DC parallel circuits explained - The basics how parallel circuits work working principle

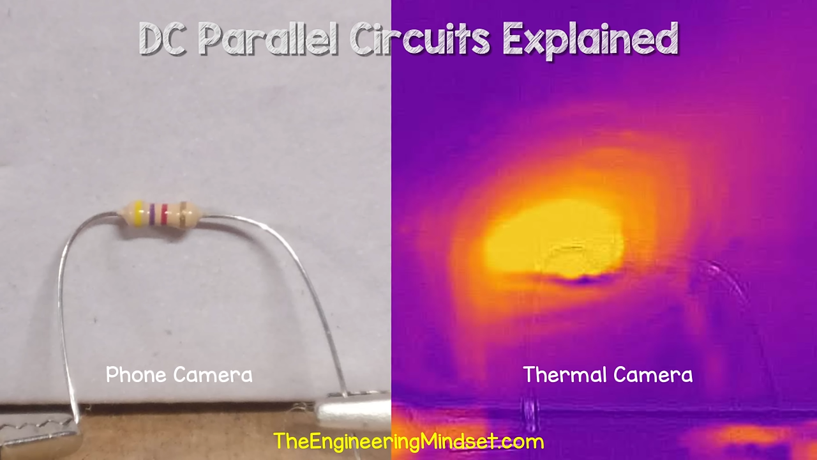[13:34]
That's why they become hot, and we can see that using a thermal imaging camera. So how much power are the individual components and the circuit in total consuming?